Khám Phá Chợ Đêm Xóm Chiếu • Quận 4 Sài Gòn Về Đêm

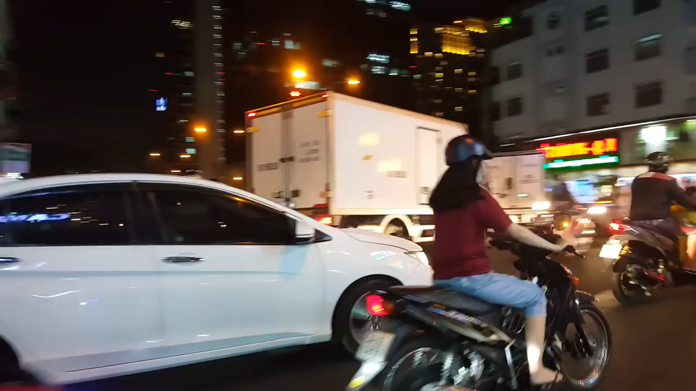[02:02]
Cầu Cao Mét để đi về quận Nhất ha.
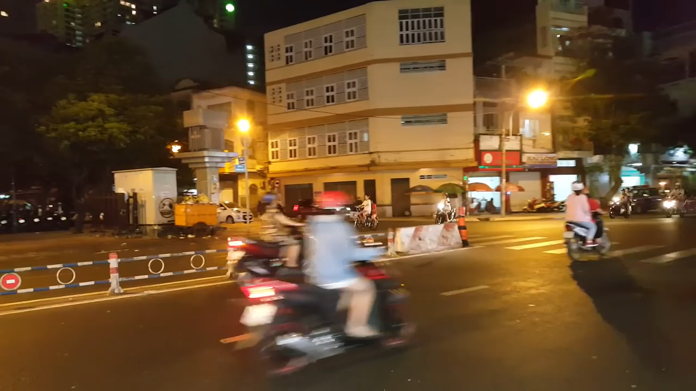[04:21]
Ngã ba Lê Quốc Hưng và Hoàng Diệu. Trong cái khu chung cư này rất là vắng.